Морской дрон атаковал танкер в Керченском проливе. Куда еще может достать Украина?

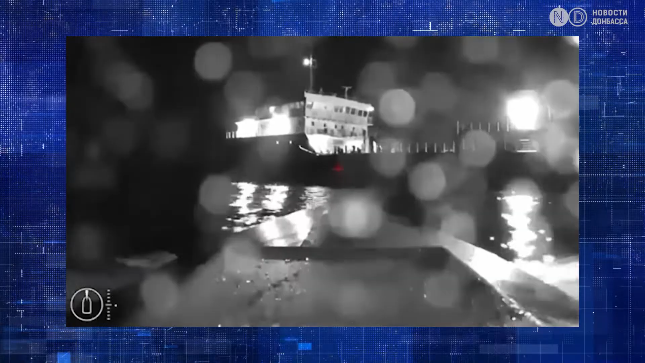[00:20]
На следующие сутки надводный беспилотник ударил по танкеру «Сиг» на южном подходе к Керченскому проливу.